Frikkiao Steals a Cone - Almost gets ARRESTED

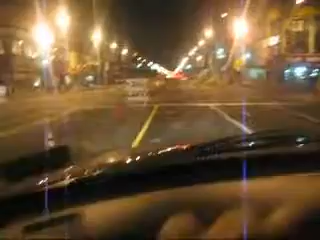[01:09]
Okay? And he took the one from here, and now he gonna put it back.